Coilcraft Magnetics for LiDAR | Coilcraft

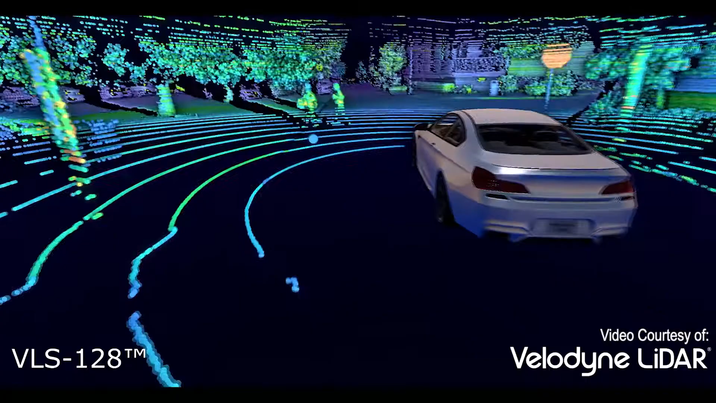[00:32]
It uses a rapidly pulsed laser to detect objects and measure their distance in relation to the sensor.
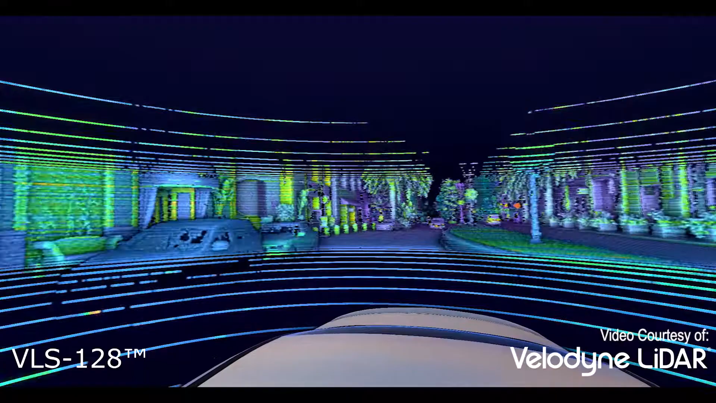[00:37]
LiDAR is very accurate. Not only can provide precise distance measurements,
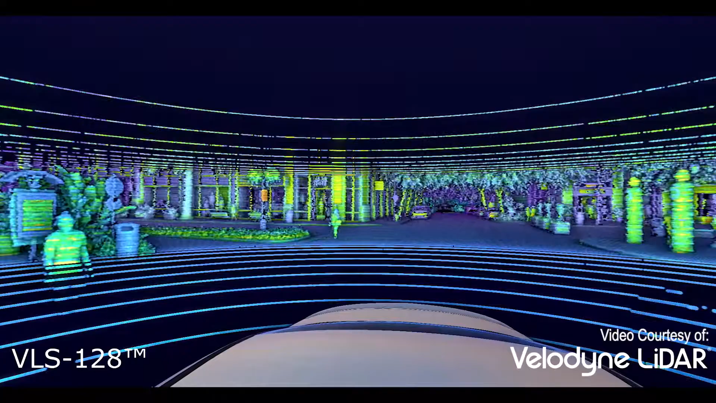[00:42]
it can see the shape of an object and is capable of discerning between multiple objects that are close to each other.